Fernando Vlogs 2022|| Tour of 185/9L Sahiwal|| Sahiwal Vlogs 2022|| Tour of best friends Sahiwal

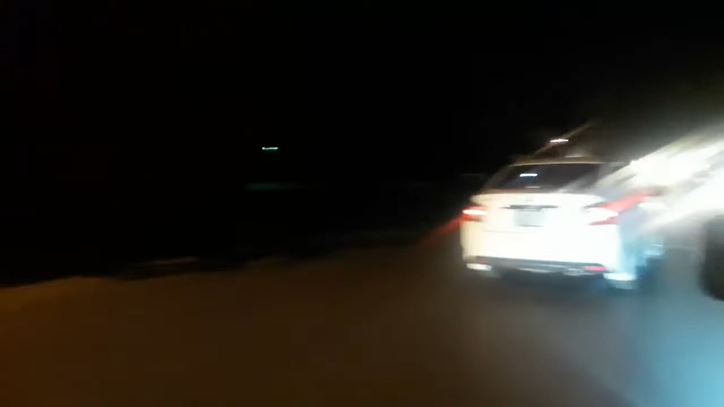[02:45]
ओवरहेड ब्रिज फॉर मलाटा। हम तो डूबे
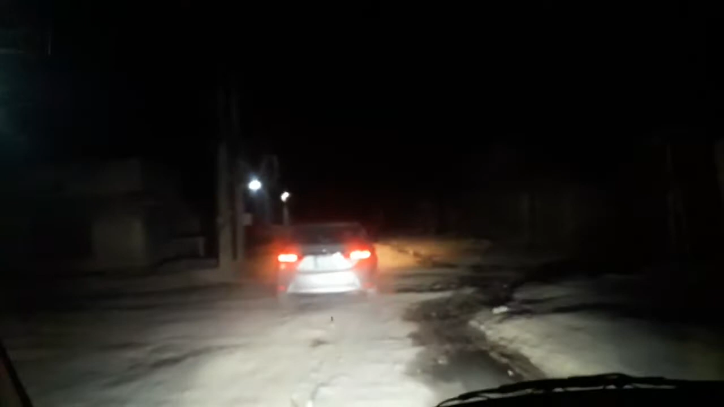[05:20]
पिंड में ऐसे ही होता है, देखिए रात को यहाँ पे पिंड में बर्फ सोए वो उस अरीज भाई की गाड़ी सामने जा रही है।